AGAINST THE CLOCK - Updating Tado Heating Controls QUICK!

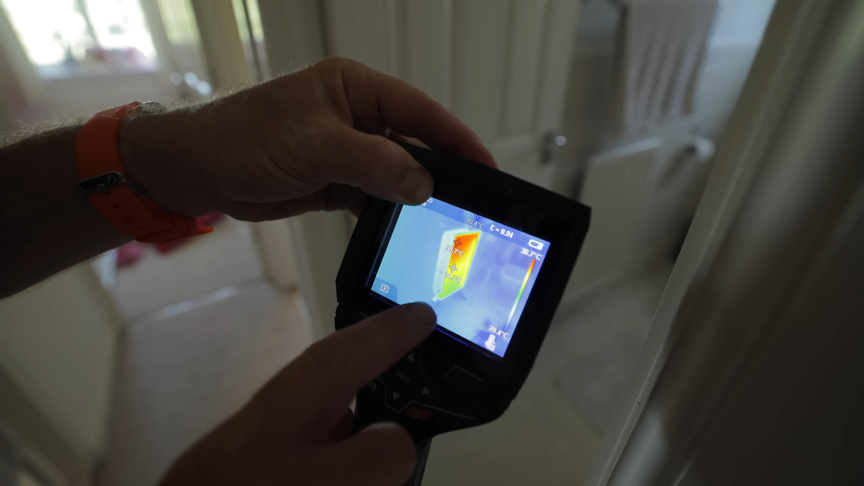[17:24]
Lovely and hot there. Over here. Oh, look. Beautiful and warm.